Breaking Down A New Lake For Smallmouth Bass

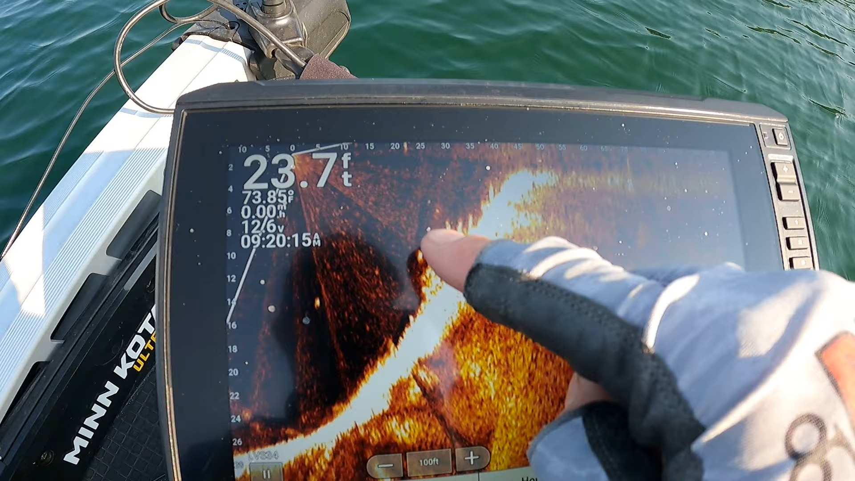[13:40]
On screen: depth 23.7 ft
they're hanging out right down here I'm throwing up on top of this shelf here and sometimes they're going to rush up they rush up to eat and then go back down sometimes I can see them rush up for it sometimes I can't
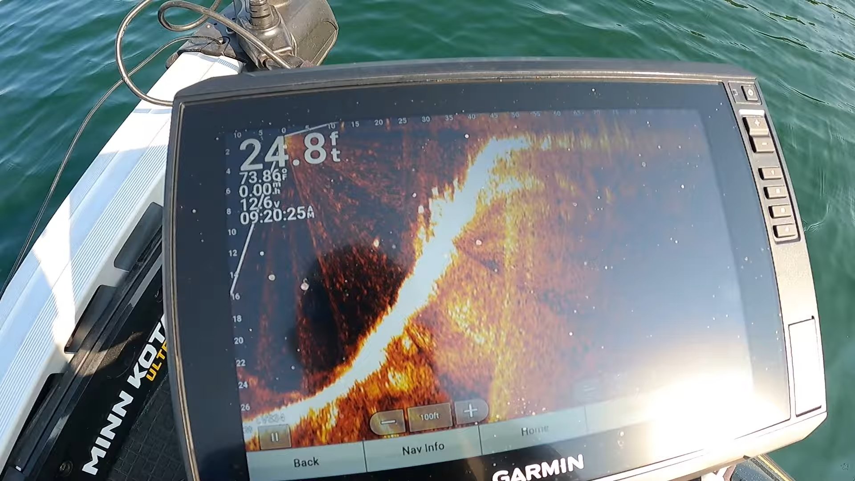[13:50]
On screen: depth 24.8 ft, water 73.8°F
and then here it is here on the map
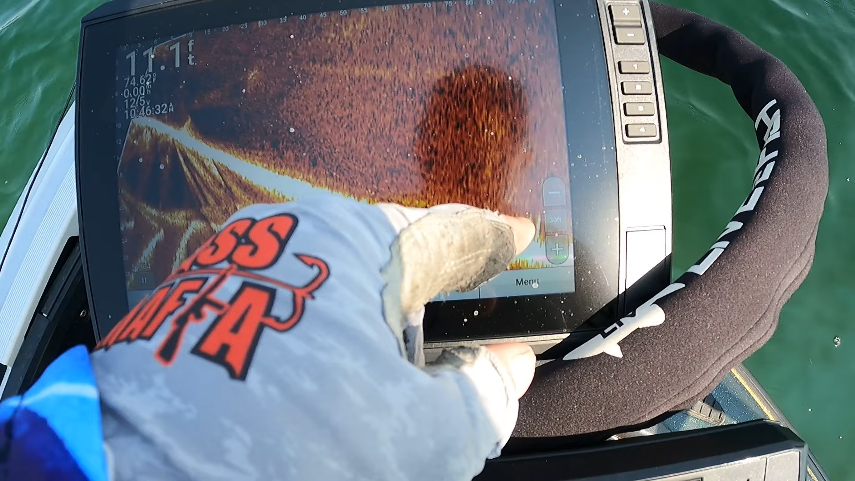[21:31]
and i had to let it sit there i had to soak it for him oh see here's another fish right here they're out a little bit deeper which makes sense it's sunny out so and kind of pushes him out so